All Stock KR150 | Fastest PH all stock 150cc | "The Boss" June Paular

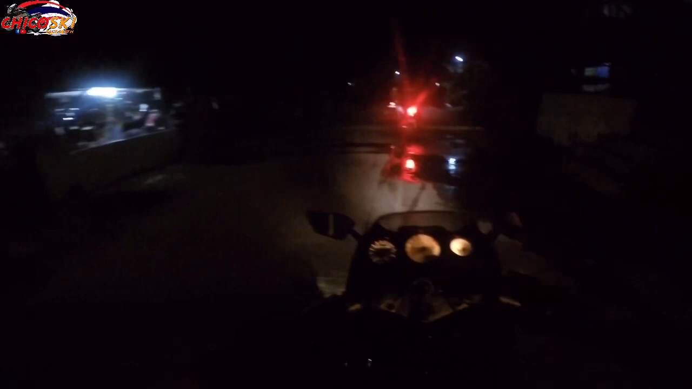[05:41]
Mukhang malapit Ski na Mga looban na ito O subdivision Amoy yung tuti Pinediretso na kami